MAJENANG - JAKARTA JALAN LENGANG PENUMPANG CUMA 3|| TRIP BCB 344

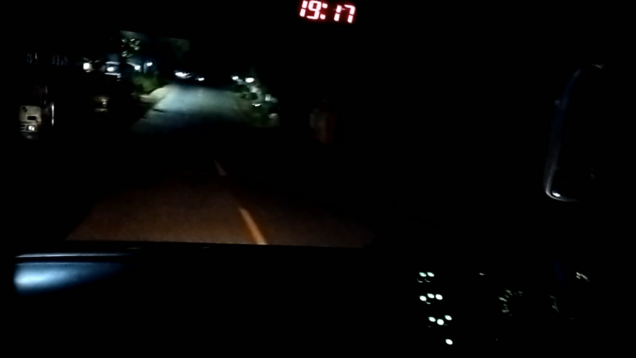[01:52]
masih di area Majendang warna reja ya teman-teman ya Nah itu tadi ya mengagetkan kan ada sepeda motor lawan arah kenceng lampunya terang banget Oke ini kita pertama-tama nanti kita akan
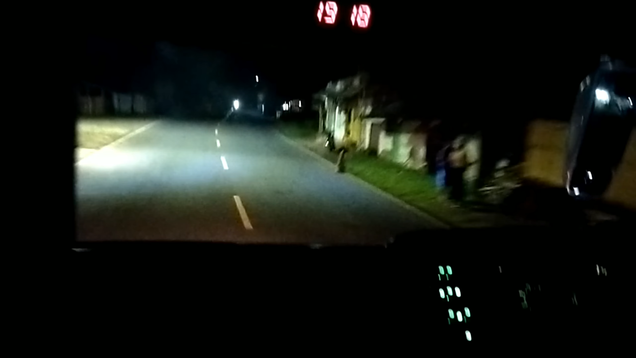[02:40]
Ciopat masih masuk wilayah Madura ini nggak cuma jalannya yang cukup sepi ya penumpang bisnya juga sepi ini karena yang di depan cuma saya di sayap kiri dan seorang penumpang di sayap kanan sedangkan satu di belakang di baris ketiga dari belakang yang dua baris di belakang saya ini adalah
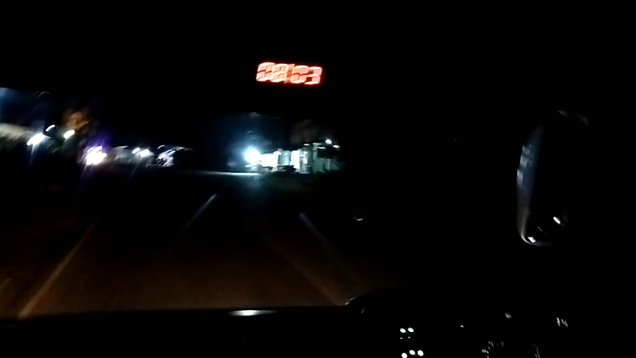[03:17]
jurusan ke Tasik Malaya katanya ya harus ke Tasik Malaya karena besok
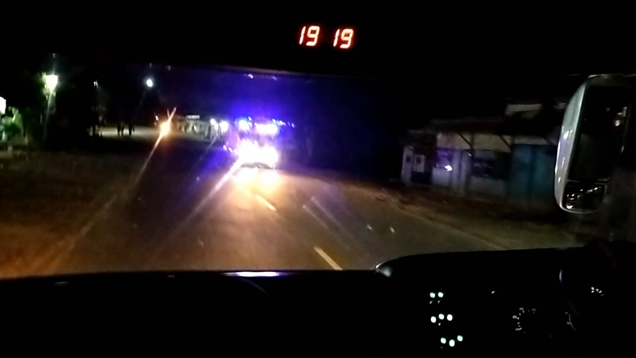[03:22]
akan berakat kerja Nah teman-teman ini adalah
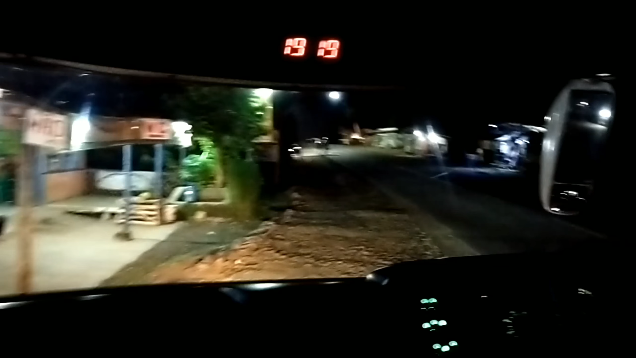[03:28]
tempat pengecekan ya kontrol
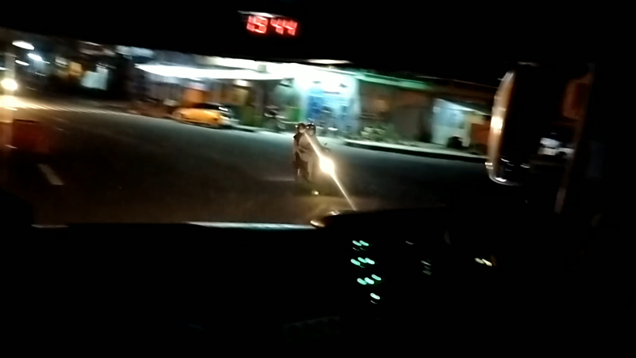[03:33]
nah dari pengecekan kita langsung memasuki area
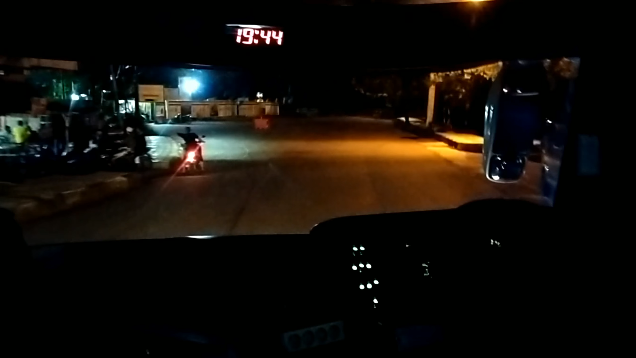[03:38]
terminal Banjar Patroman kalau dilihat dari depan begini kita belok kiri itu yang di depan ini masih
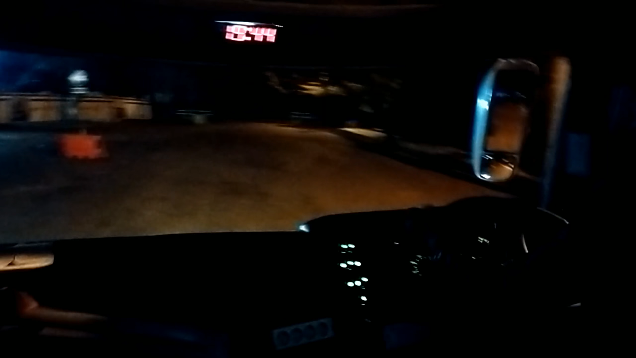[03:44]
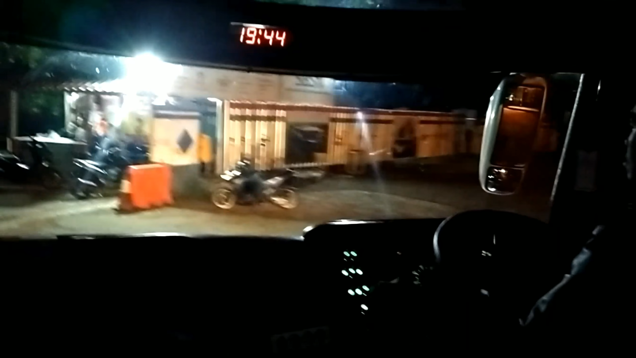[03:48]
banyak yang tanahnya al jalannya masih tanah ya seperti itu ya jadi seolah-olah kita itu masuk
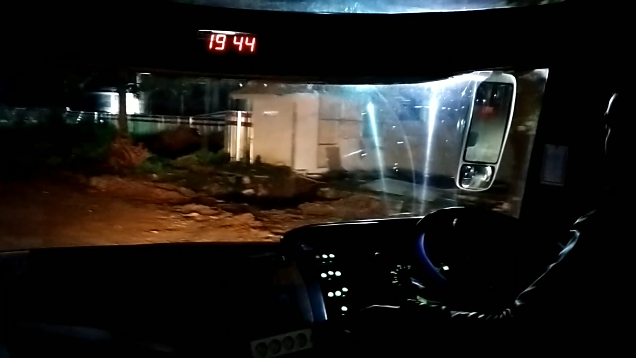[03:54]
di perkampungan padahal sebenarnya sebelah kiri ini adalah jalan cor nah kalau sedia kelihatan ini ruas
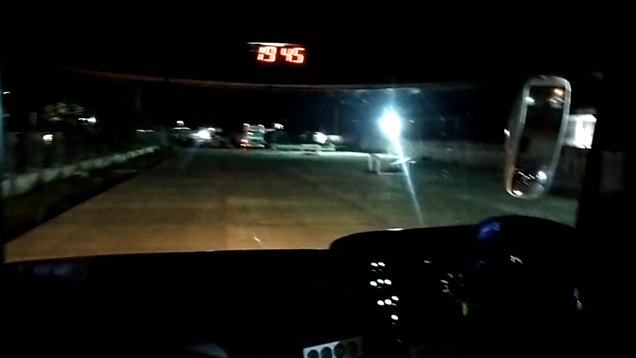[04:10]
gitu ya dan di depan ini ada bis Budiman terus selanjutnya kita
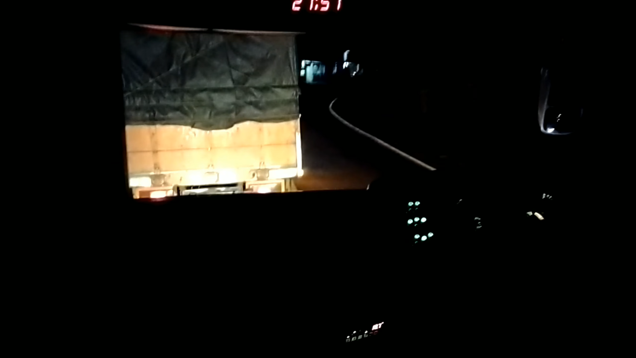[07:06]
nah ini truk ini agak pelan ya kita salib saja bukan karena kita bikin kenceng-kencan cuma kalau di belakang truk yang jalannya pelan sementara jalan ini cukup nanjak ya was-was juga ya kalau ada apa-apa gitu ya ya untungnya kita selamat-selamat saja dan tahu-tahu kita sudah masuk di lingkar getong sepi bener sepi ya seperti ini biasanya ada truk-truk besar yang kadang dengan beban berat mencoba menyalip di depannya akhirnya seperti balapan keong gitu ya badannya besar-besar jalannya pelan-pelan
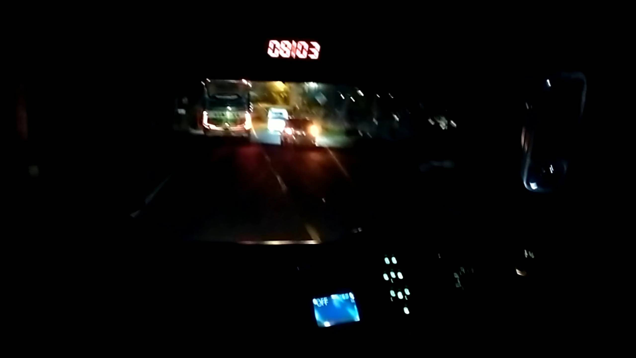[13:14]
menyalip Budiman yang ada di depan sementara saat ini sudah pukul 22 lebat 51 ini termasuk cepat ya
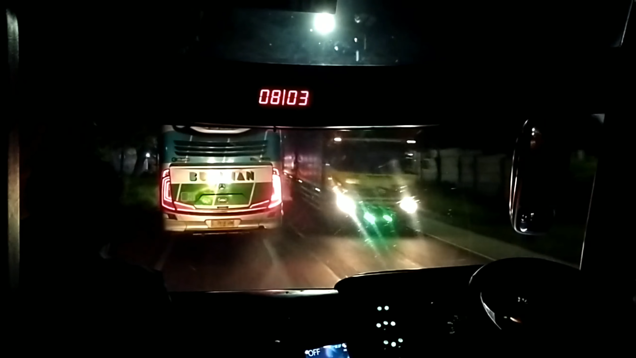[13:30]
teman-teman biasanya kita sampai disini ini sudah pukul 23 lebih berapalah ya misalnya lebih 45 atau berapa karena kita
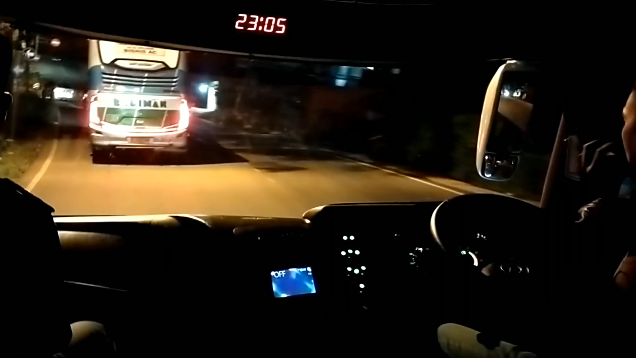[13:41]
istirahat itu biasanya berangkatnya kembali setelah lebih dari pukul 00 atau pukul 12 ini pukul 23 sudah sampai disini ya sudah mau masuk di lingkar Nagrek truk-truk berhenti di pinggir jalan untuk sekedar mendinginkan mesin dan mengambil nafas untuk pergulatan selanjutnya karena di ujung sana jalannya masih sedikit memelanjak dan panjang
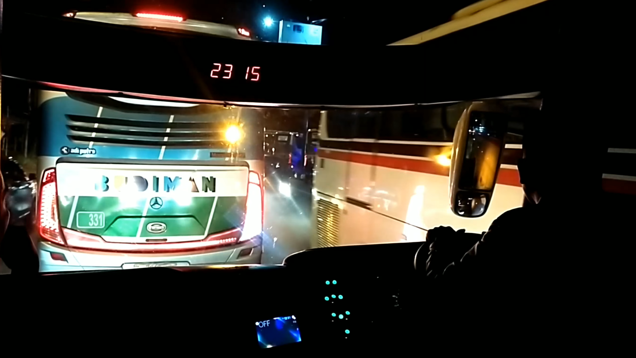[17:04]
sebenarnya ngantri sini cukup lama ya ini ya teman-teman ya 10 menit itu lama untuk ngantri sebuah bus memasuki area parkiran tapi ya mau bagaimana lagi karena memang kondisinya seperti itu
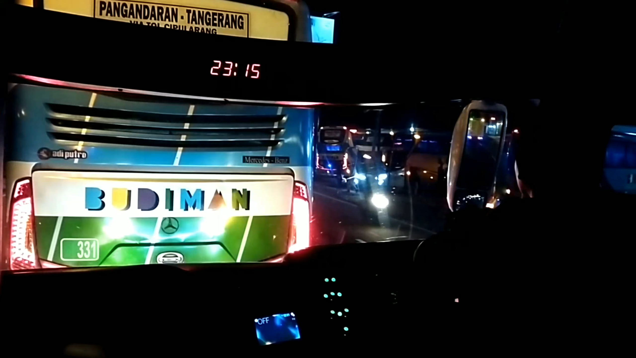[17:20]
jalannya sempit ya kalau boleh dibilang sebagai jalan nasional dan kita masih menunggu slot parkir ini ada bis Budiman keluar dari rest area menuju ke jalan raya untuk melanjutkan perjalanan masih ragu untuk mundur karena tercegat oleh Budiman Pangandaran Tangerang ini yang di depan saya ini ya itu si tukang parkirnya
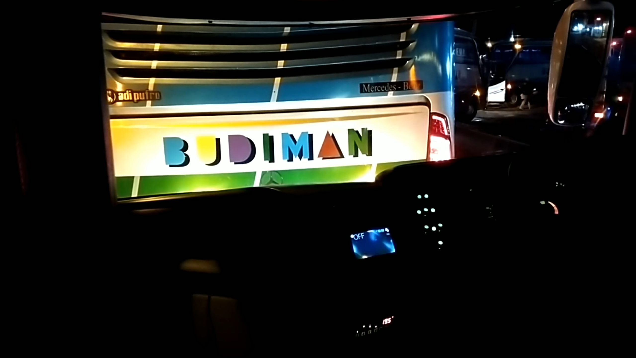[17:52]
tadi mengatur lalu disini supaya kita tetap ada posisi karena sebelah lagi akan dicarikan slot parkir dan harus bergerak melintas dari jalan nasional Rancai Kek Nagrek
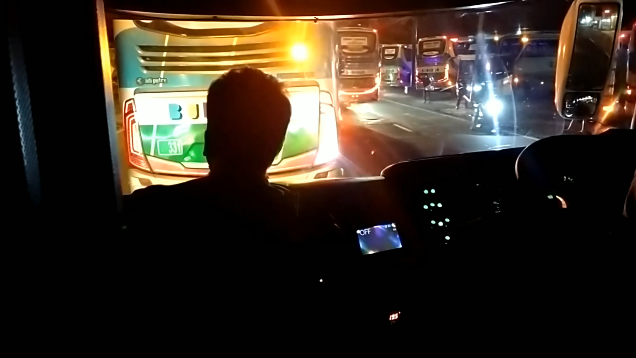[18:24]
Oke yang depan sana sudah keluar ini masuk Pangandaran Tangerang masuk
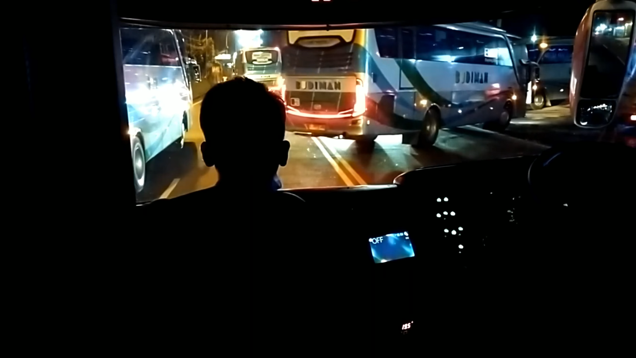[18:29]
yang sebelah kiri itu tentunya bes Budiman yang rest area nya di jalan
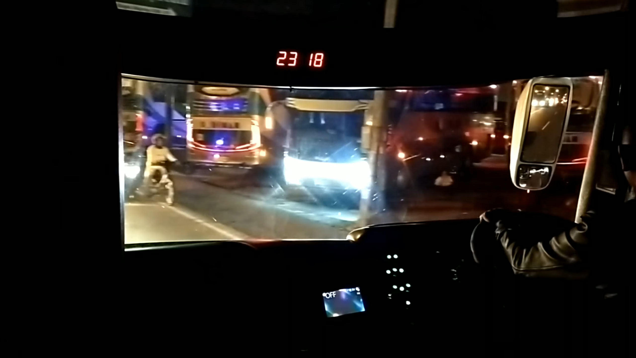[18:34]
Pananjung kita ikut masuk dan karena tidak ada tempat untuk